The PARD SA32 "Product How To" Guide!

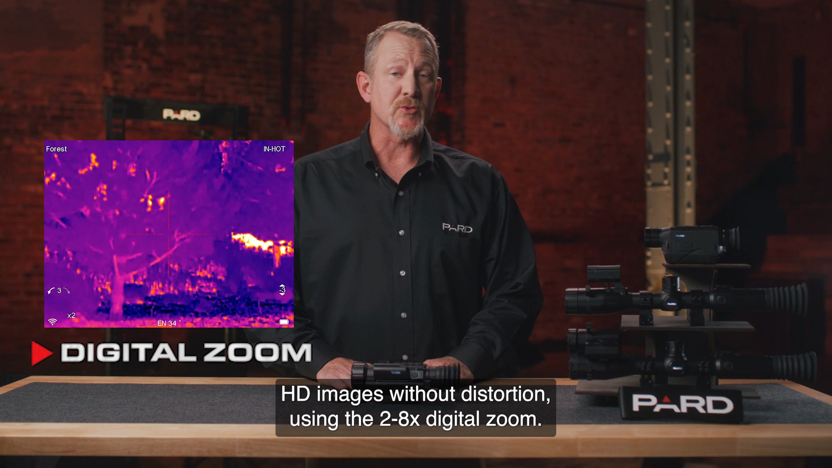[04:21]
You can view magnified HD images without distortion using the 2-8x digital zoom.
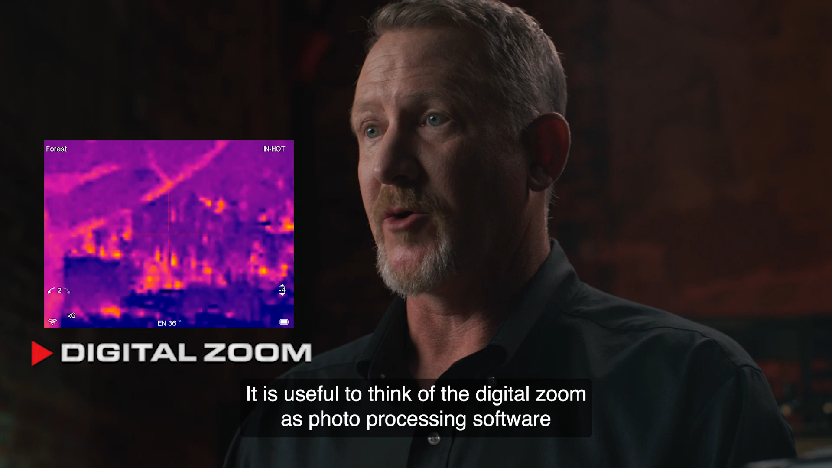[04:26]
It is useful to think of the digital zoom as photo processing software built into your device.
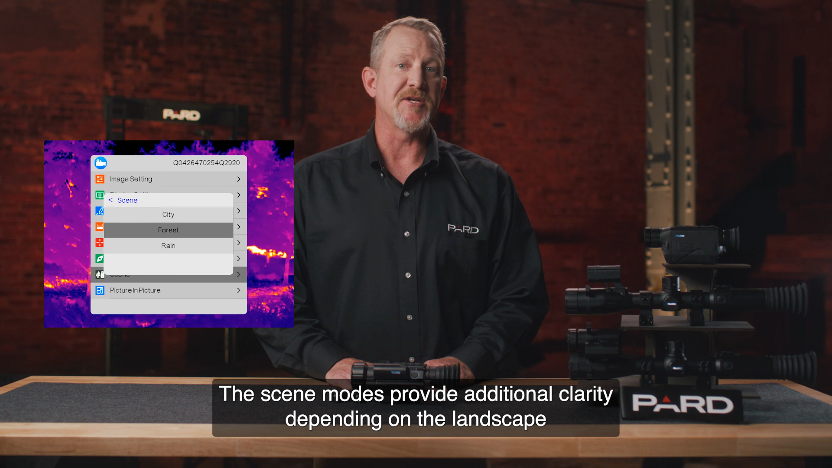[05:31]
The scene modes provide additional clarity depending on the landscape of your environment.
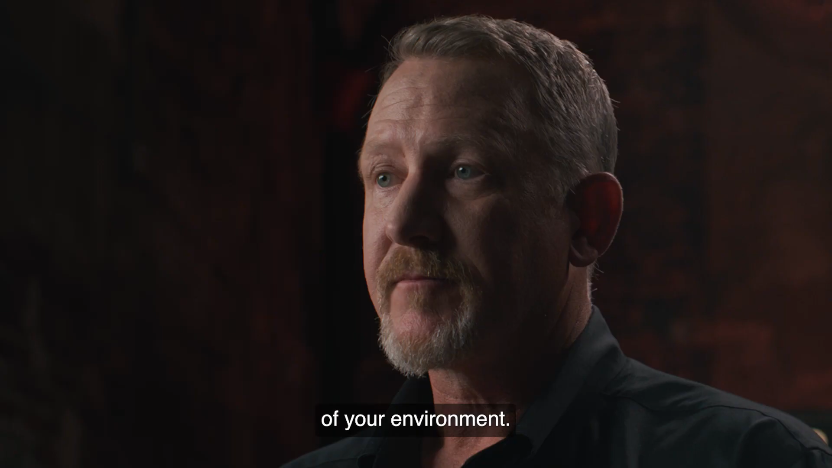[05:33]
Unique thermal options offer the ability to clearly define and highlight your target. PARD offers white hot, black hot, red hot, iron hot, sky, and edge options to meet your individual needs.
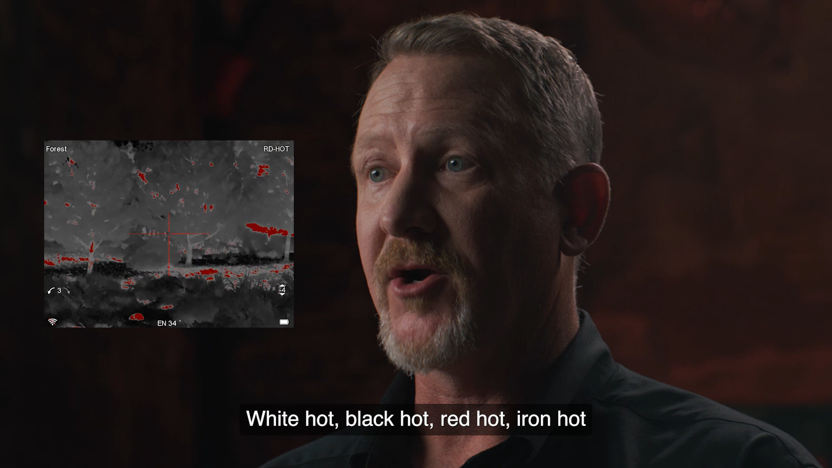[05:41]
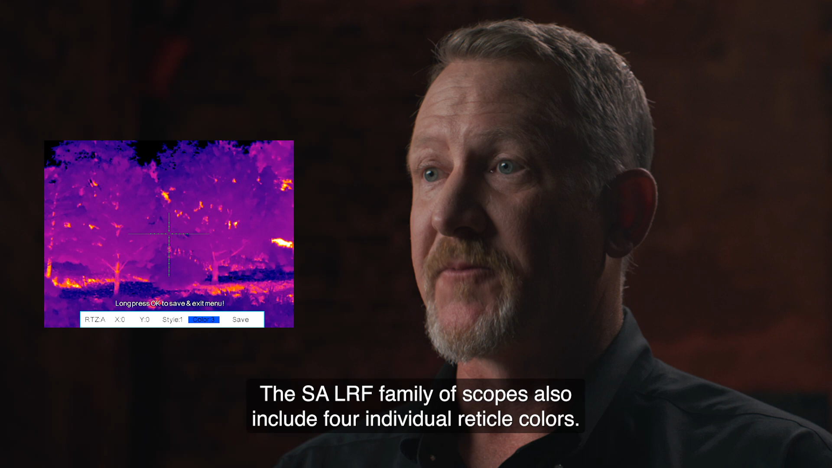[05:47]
The SA LRF family of scopes also include four individual reticle colors. You can choose from red, white, yellow, or green.
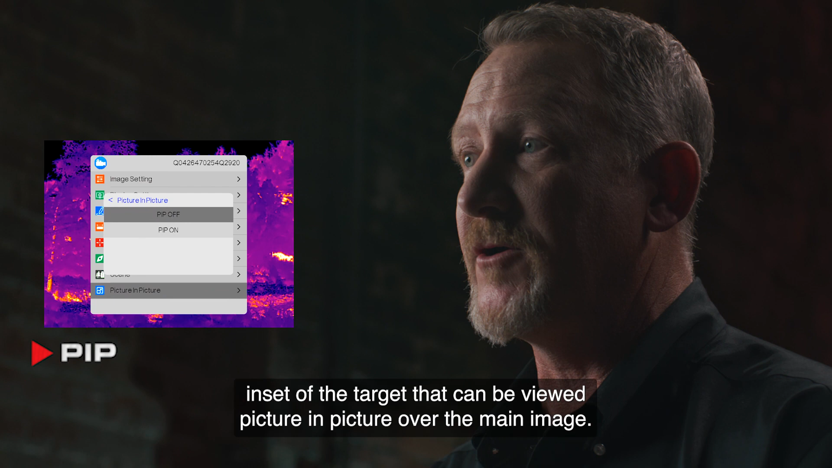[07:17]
Choose a daylight image as the main screen with a thermal
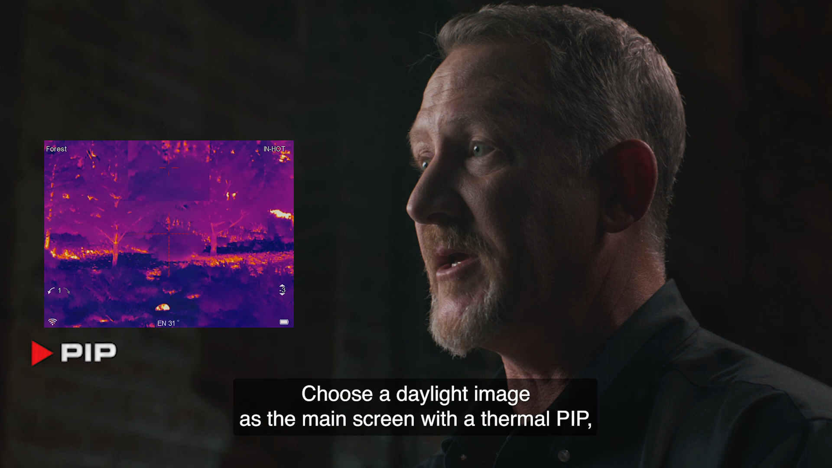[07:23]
PIP or a thermal main screen with a daytime PIP. Built-in compass. The built-in digital compass helps you to know exactly what direction you're looking when viewing your target.
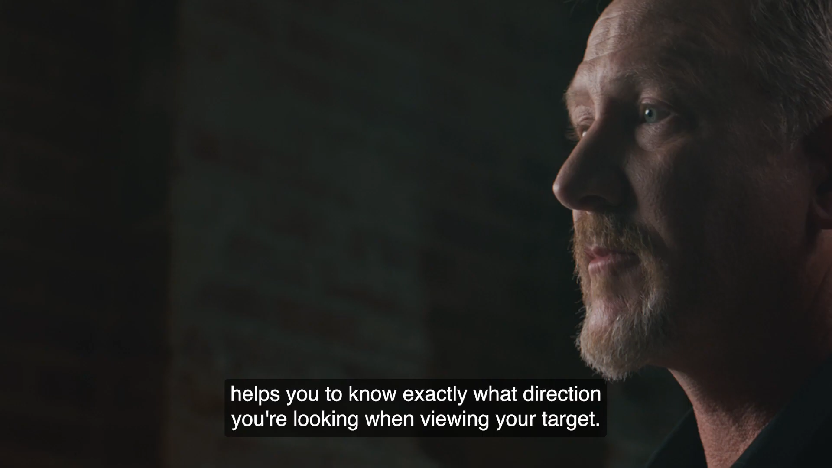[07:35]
Laser rangefinder.
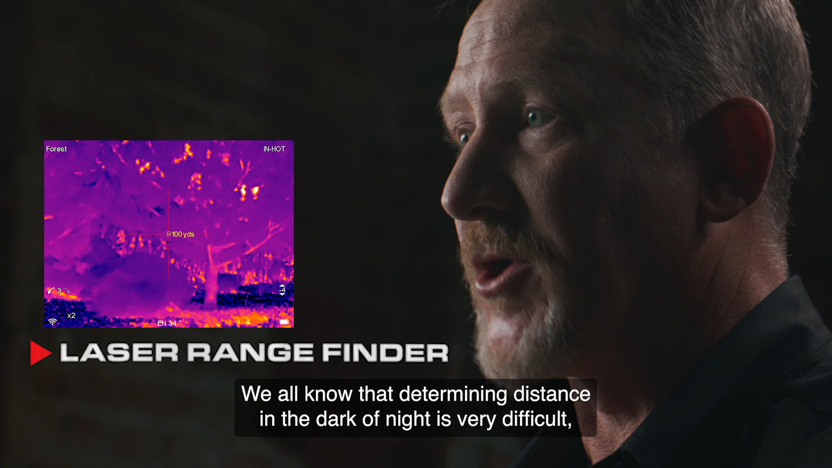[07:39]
We all know that determining distance in the dark of night is very difficult, if not impossible. Hard has solved that issue.
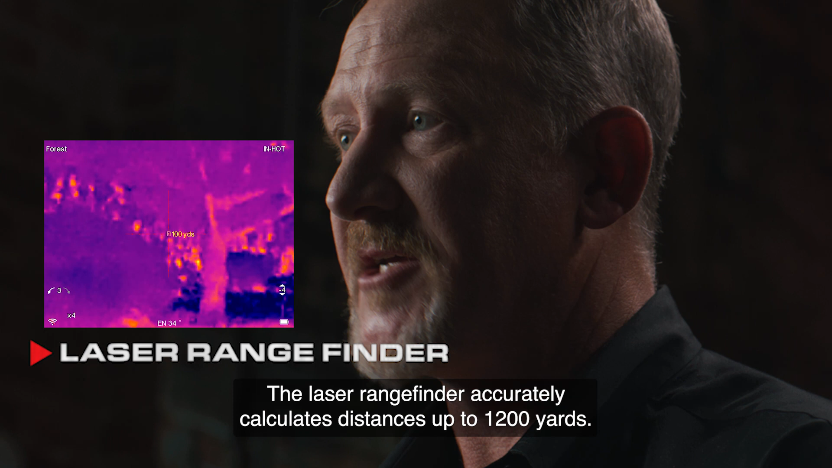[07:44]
The laser rangefinder accurately calculates distances up to 1200 yards.
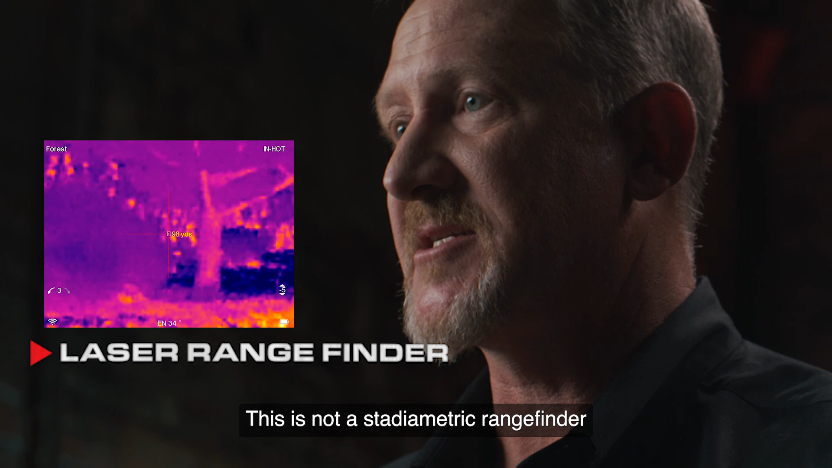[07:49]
This is not a stadiometric rangefinder like many other brands offer, but a true laser rangefinder. Who wants to go back to World War II? Ballistics Calculator.